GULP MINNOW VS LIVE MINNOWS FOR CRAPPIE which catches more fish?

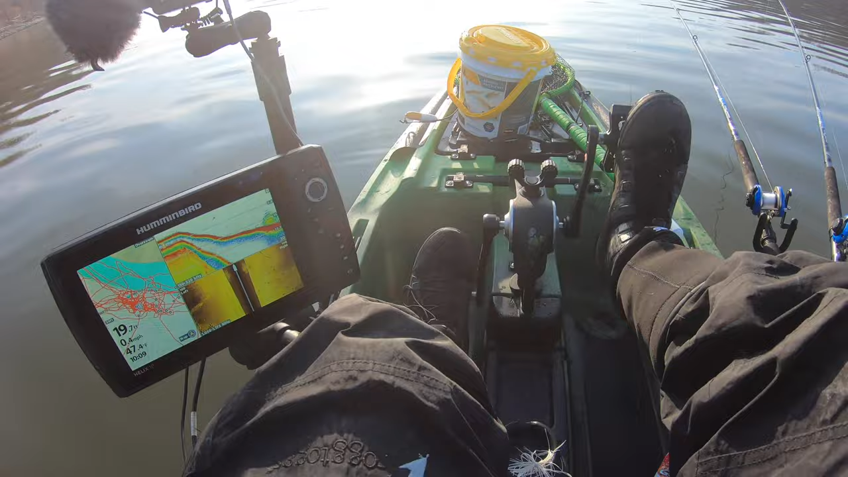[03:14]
before so we're looking at about 15 feet so this is a 12 foot rod here so what i'm going to do is i want to bring down